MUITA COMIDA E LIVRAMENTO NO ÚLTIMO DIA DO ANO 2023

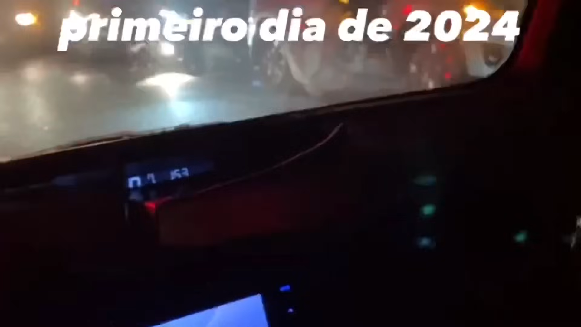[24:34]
Gente, olha. Olha só, hein? No primeiro dia do ano de 2024, Deus já tá dando livramento pra algumas pessoas, ó. E foi no motorista, amor.